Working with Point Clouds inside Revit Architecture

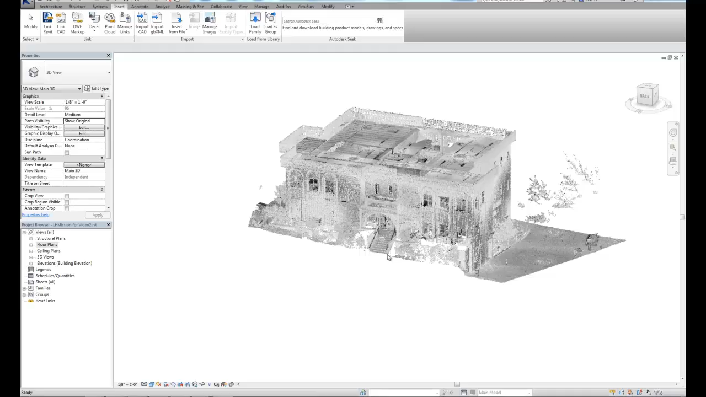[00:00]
In this video, we'll be working with point clouds inside Revit Architecture.
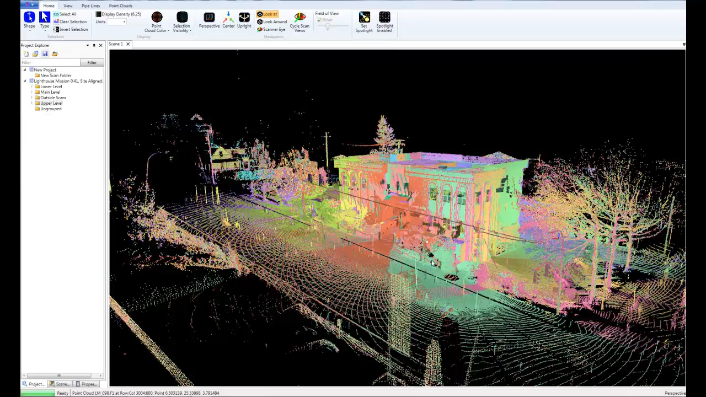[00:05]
Now what we're looking at here are several laser scans that we have registered or aligned together,
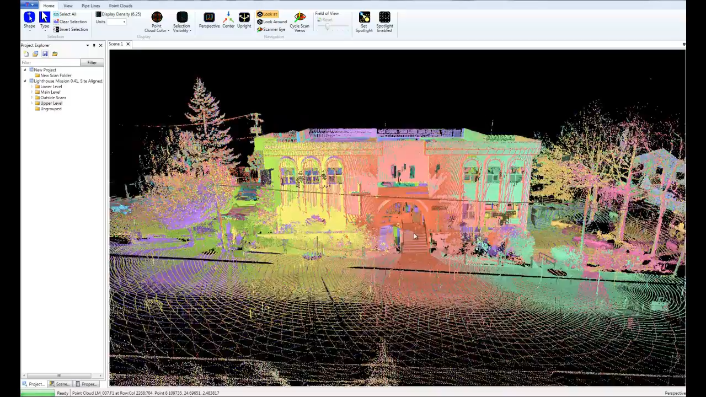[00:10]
and this gives us a single point cloud that we can see here.
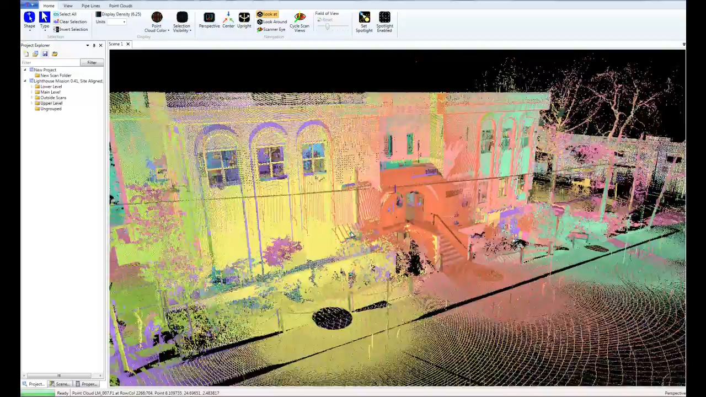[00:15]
Now our client on this particular project
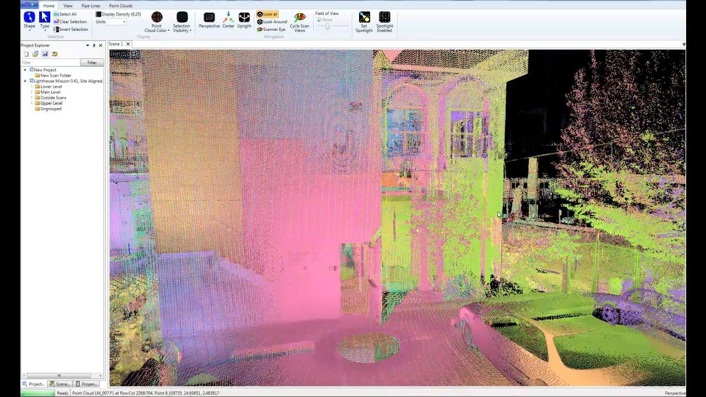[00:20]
is interested in having an elevator installed here on the side of the building. So we'll be taking this point cloud and bringing it into Revit so
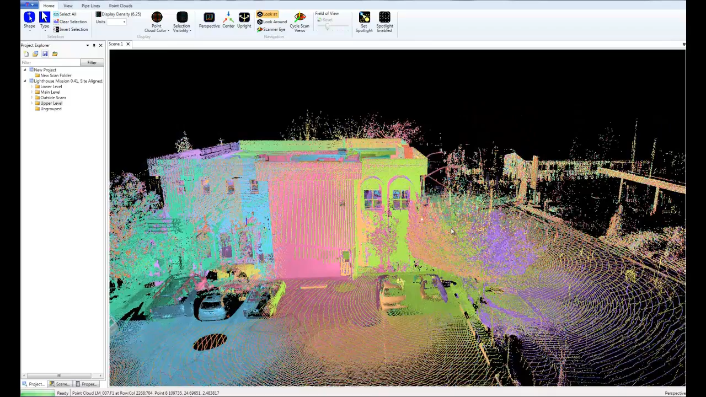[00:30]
that we can draw some walls and create some dimensions in the area that the elevator needs to be installed.
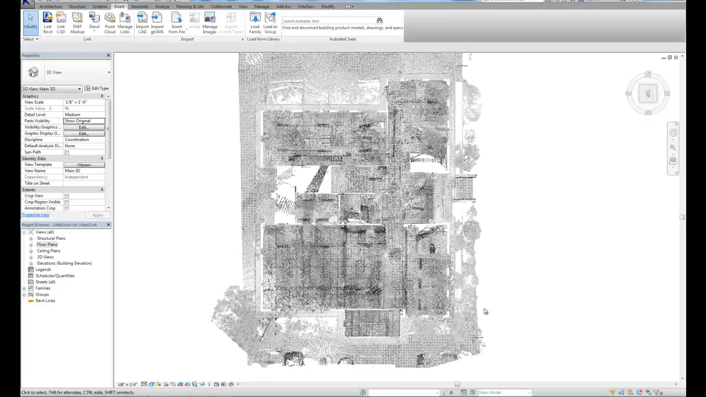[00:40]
Now one of the things with working with point clouds is you're always going to have more data there than what you actually need. In this particular case, we're just interested in the walls right now. Unfortunately, though, I'm seeing plants, I'm seeing the ceiling,
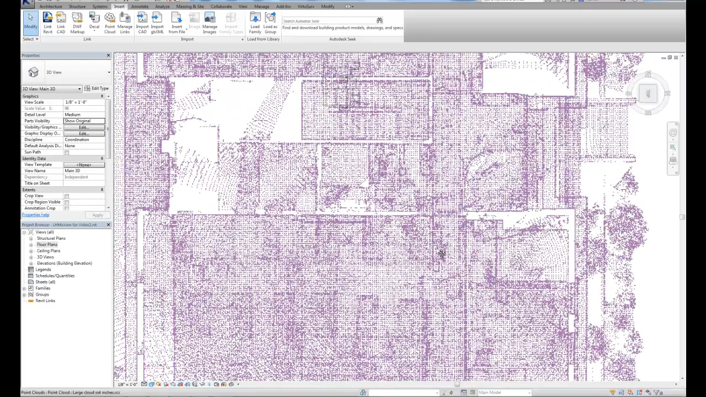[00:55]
and different elements and stuff that are inside the building, chairs, bookcases. Now I could switch over to a floor plan view and adjust my view range, and that will clip some of that away, but quite often that's still not good enough. We still have stuff in the point cloud here that are interfering with what we're trying to work with, what we're trying to see.
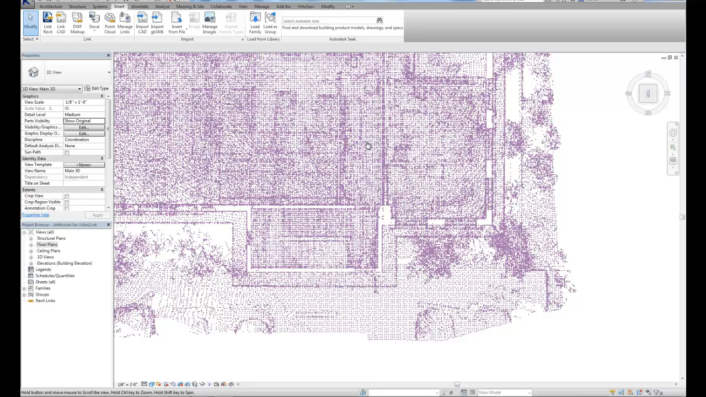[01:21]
So how cool would it be if we could get rid of all that stuff and just be able to bring the walls into Revit architecture? So what I'm going to do is switch over to Cohera 3D.
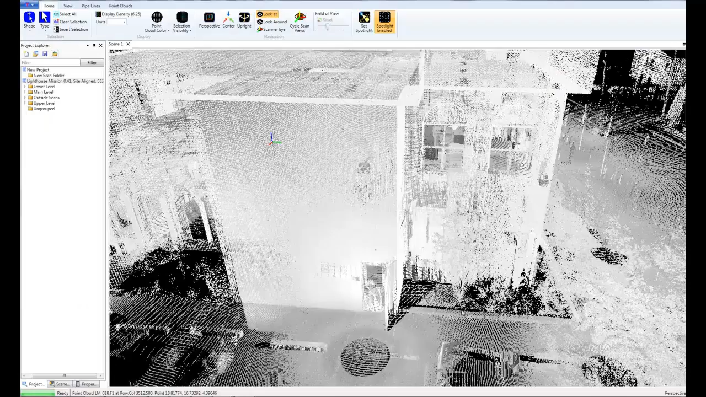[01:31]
This is point cloud software that will allow us to do exactly that, where we can export just the walls, bring those into Revit, and begin our modeling.
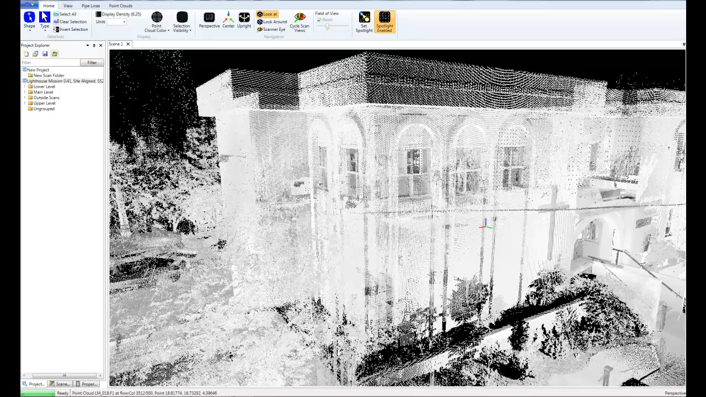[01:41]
Okay, so here we are using Cohera 3D,
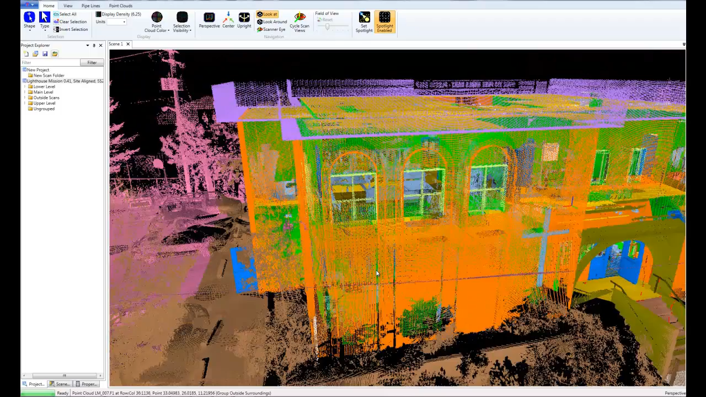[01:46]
and as you can see, everything has been isolated into different layers or different groups,
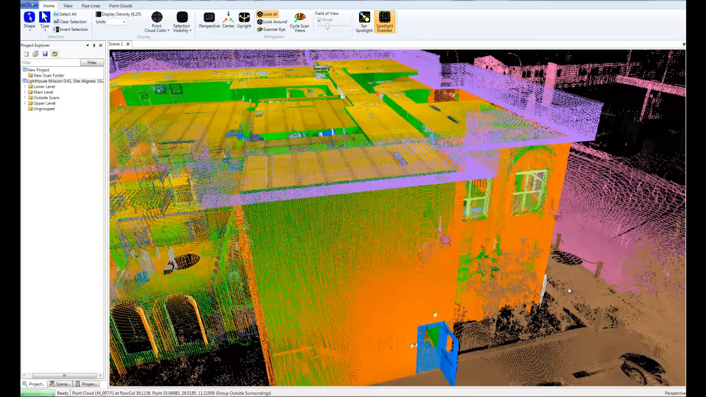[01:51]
the walls, the ceilings. So what I'm going to do is hide everything but the exterior walls.
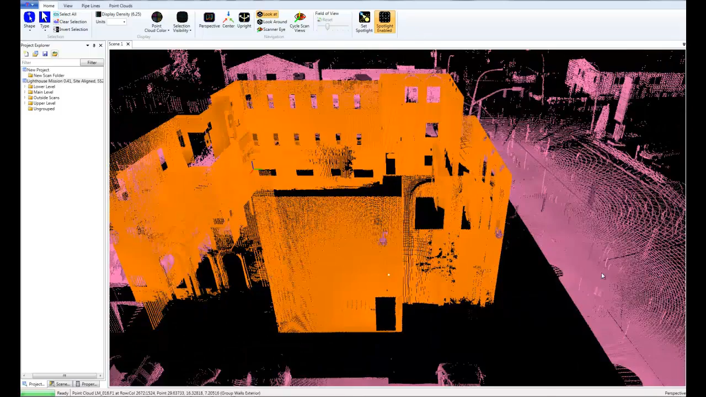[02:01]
And actually, let's get the interior walls here as well.
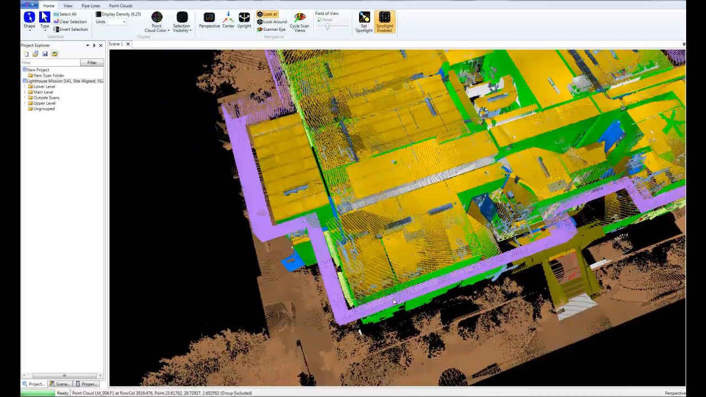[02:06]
Okay.
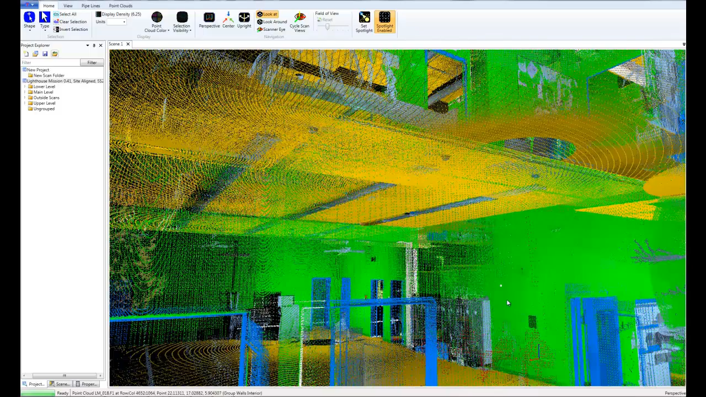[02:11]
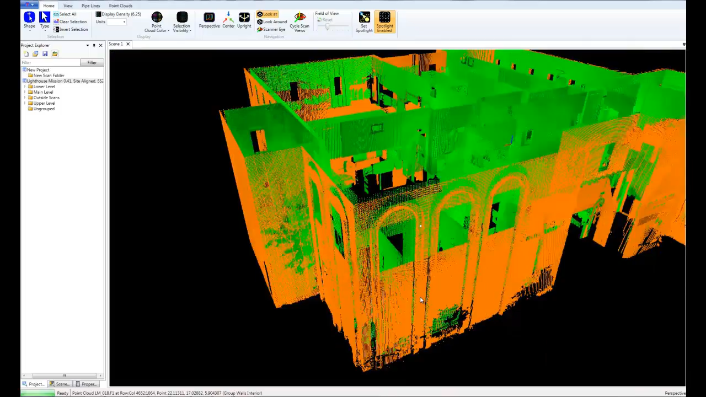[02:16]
All right, so now we're just looking at the interior and exterior walls.
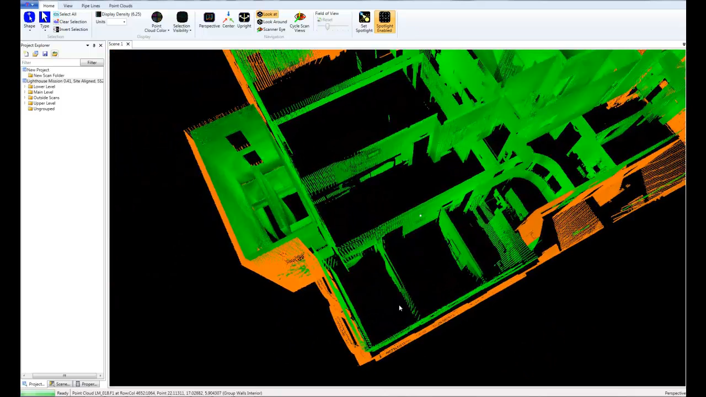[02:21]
I'm going to pause for a minute and export these into Revit, and we'll take a look at the difference between the original point cloud and the one we have now.
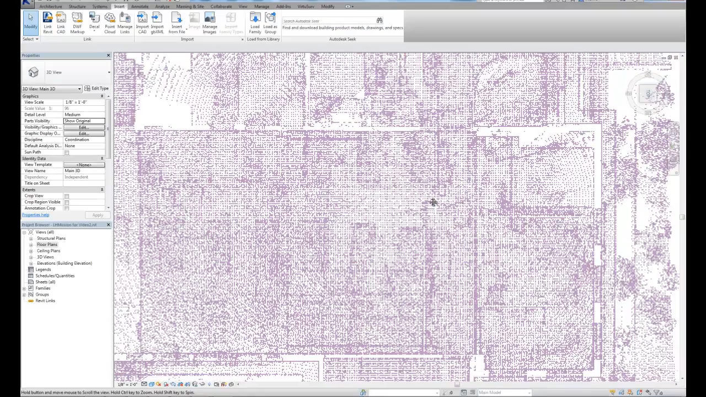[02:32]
So once again, here's the original point cloud.
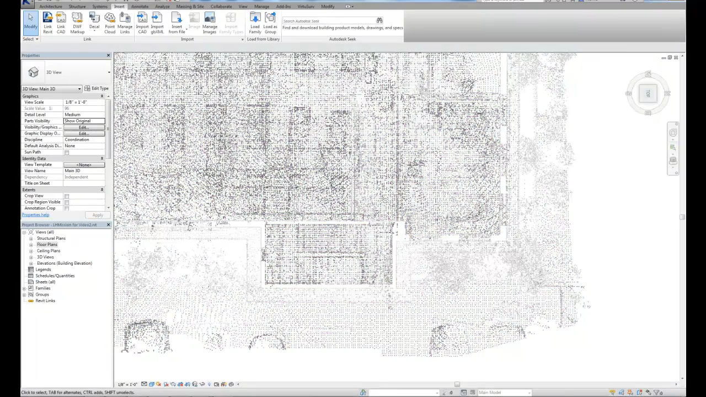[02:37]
And let's take a look at the new one that just has the walls.